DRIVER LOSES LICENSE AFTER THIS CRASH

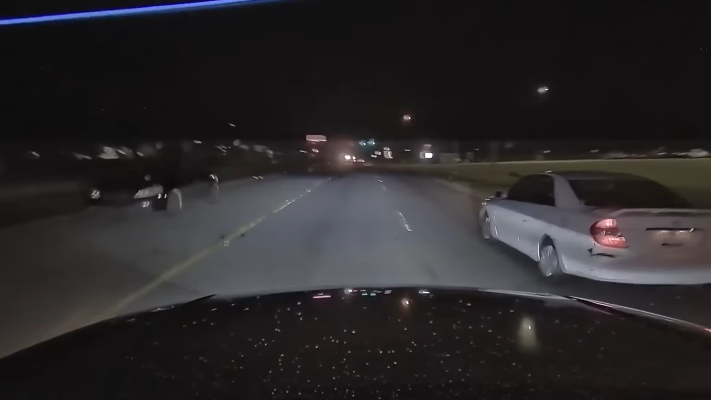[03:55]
While swerving around the white car, Jayden narrowly avoided hitting a disabled vehicle that was sitting in the center turn lane.